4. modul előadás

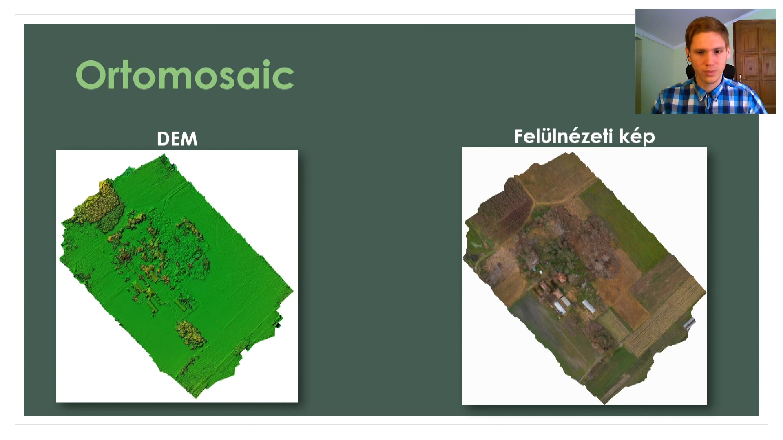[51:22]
De ilyen például a felülnézeti kép is, amely ugye egy ilyen hagyományos légi felvétel, mint egy műholdkép, amely ugye már egy perspektívikus torzításmentes és ilyen összefűzött képszerű hatást kelt. Alapvetően ez a legjobban alkalmazható szerintem a térképhelyesbítés során. Szót kell még ejtenünk egy másik rendszerről is, amely a LIDAR.
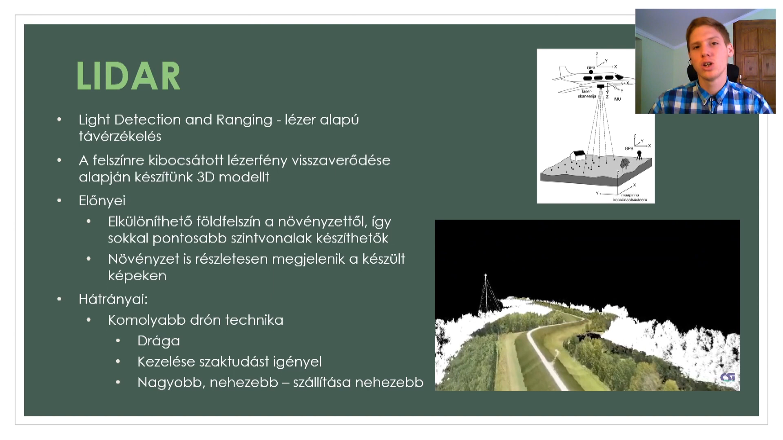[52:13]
Másik hátránya, hogy alapvetően ez nem tud létrehozni ilyen műhold képszerű képet, csak ilyen magasság és hasonló modelleket.
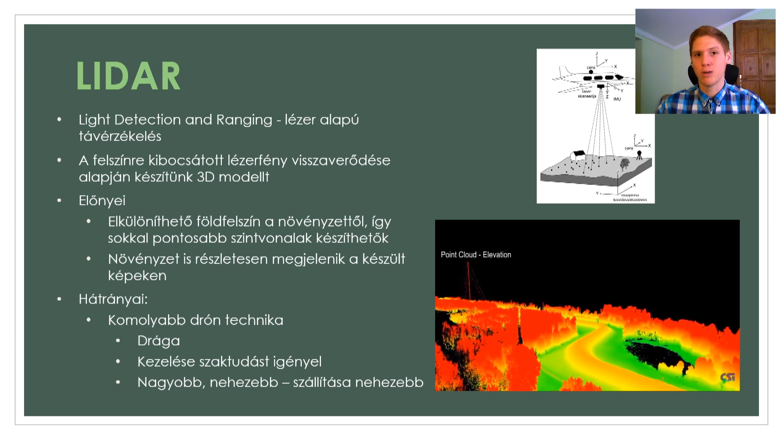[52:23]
Ennek vannak előnyei is, mint például a szintvonalaknak a kirajzolása, viszont van hátránya is, hogy ha nincsen beleépítve, ugye előzőnek bemutatott ilyen kameralapú rendszer a gépbe,